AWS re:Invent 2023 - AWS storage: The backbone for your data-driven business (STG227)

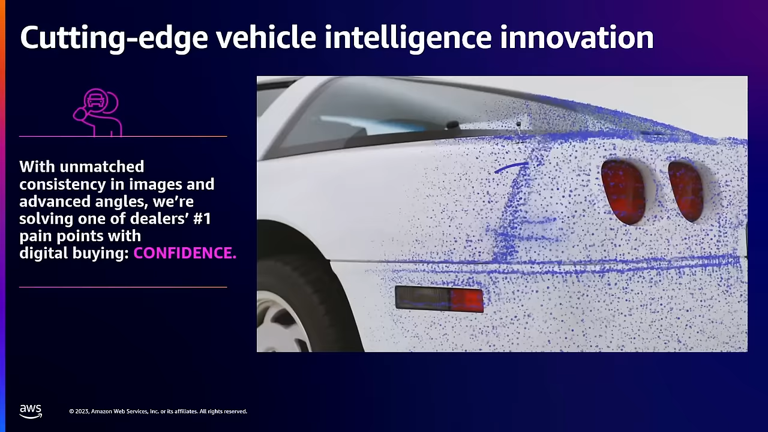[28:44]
And what happens from that is those images are so high res, you can see road rash on the vehicle, you can see a scratch on the tire, you can actually read the text on the side rim of a wheel.